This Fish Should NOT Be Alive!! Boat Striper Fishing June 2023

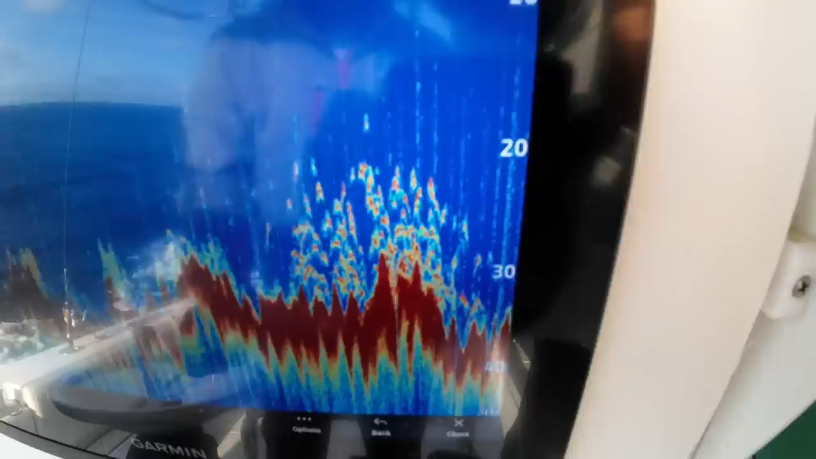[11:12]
that's what we're looking at we just drifted over and have been drifting over this whole time they are down there now the walk and those rocks are miserable those rocks are hell to stand on